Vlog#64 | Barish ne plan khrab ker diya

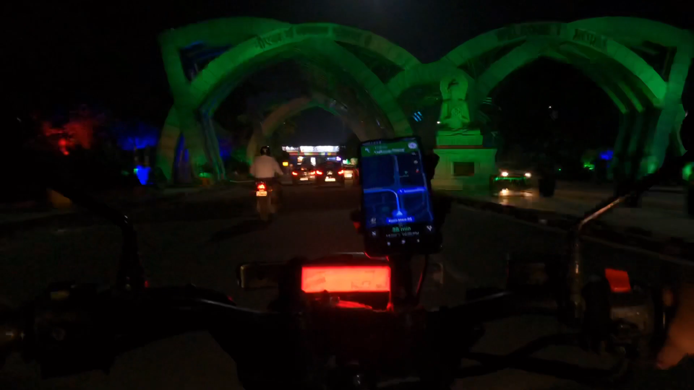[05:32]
नोएडा को बहुत खूबसूरत तरीके से सजाया गया है, पता नहीं अंदर ये फिल्म सिटी है नोएडा का।